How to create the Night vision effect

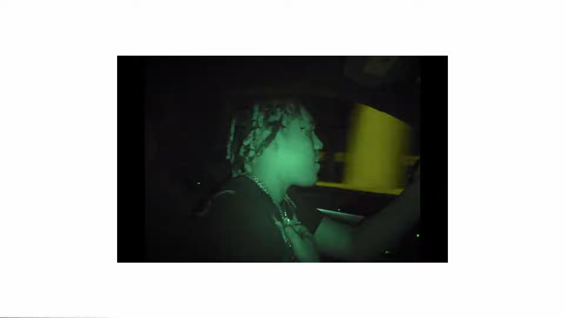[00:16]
I've seen this in a lot of vlogs that I've been watching recently But more time,
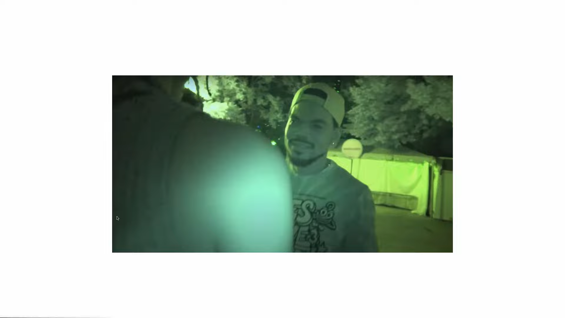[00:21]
like, you can get a camcorder And usually this, like, this type of effect It's,